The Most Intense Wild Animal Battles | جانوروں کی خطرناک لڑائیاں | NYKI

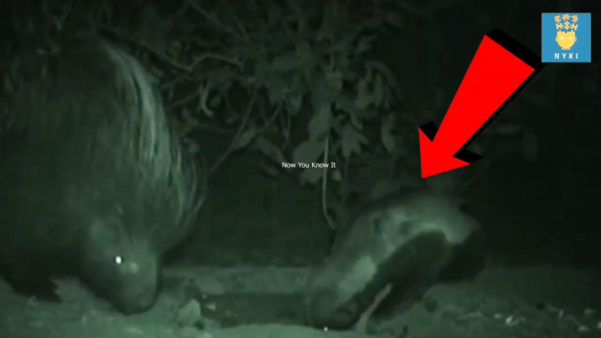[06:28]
इस वीडियो क्लिप में देखें के जब इस नडर शिकारी ने जाने अन जाने में रात को अंधेरे के दोरान